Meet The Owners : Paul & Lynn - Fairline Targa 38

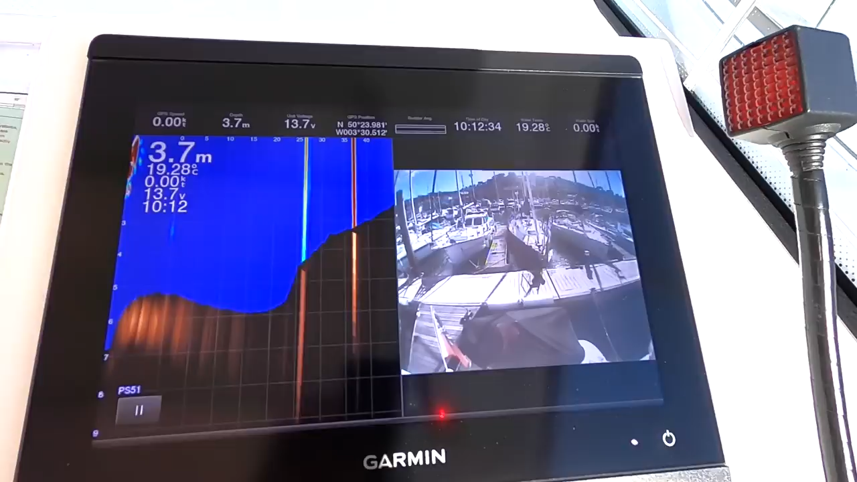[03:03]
On screen: depth 3.7 m, water 19.28°C
they're the uh piles in the marina wow it's picking up
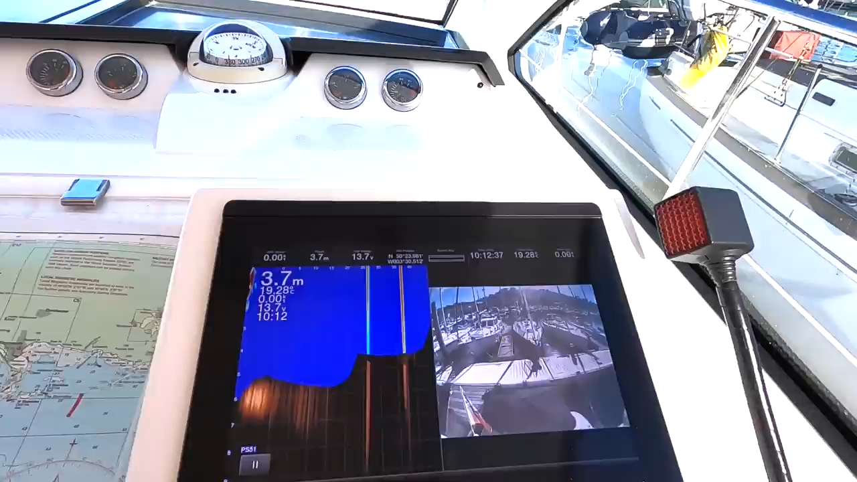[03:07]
On screen: depth 3.7 m
okay so that's those yeah over there and over there um we've got the rear rear camera okay so that's that yeah so
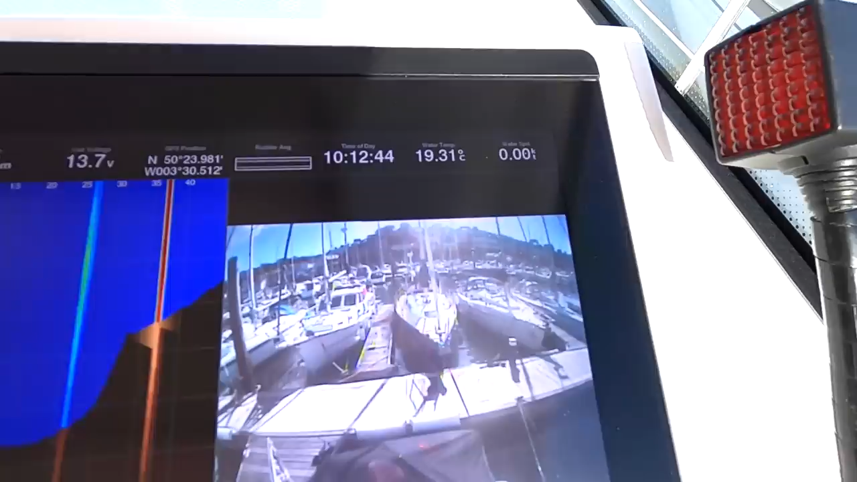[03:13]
On screen: water 19.31°C
that one's on there brilliant masses of variations of different combos you can have